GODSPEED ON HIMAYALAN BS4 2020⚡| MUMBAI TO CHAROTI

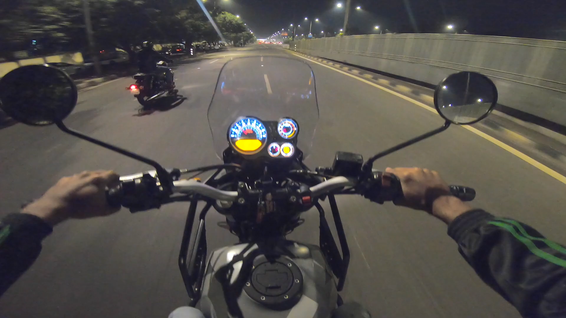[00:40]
5:50 आई थिंक सो, एंड वी हैव बीन राइडिंग एट दिस स्पीड ऑफ 60। फिलहाल तो मैं ये चीज़ कह सकता हूँ यार, बहुत ठंडी है। 6:15 तक पहुँच सकते हैं। और ये मतलब मेरा पहला मोटो ब्लॉग है, तो यार ज़्यादा मतलब मेरे को तो माइक का भी थोड़ा इशू लग रहा है, तो मैं माइक भी चेंज कराऊंगा। इनफैक्ट मेरा अभी नींद भी खुल गया अच्छे से, एज इन मैं प्रायर 4:30 को उठा था,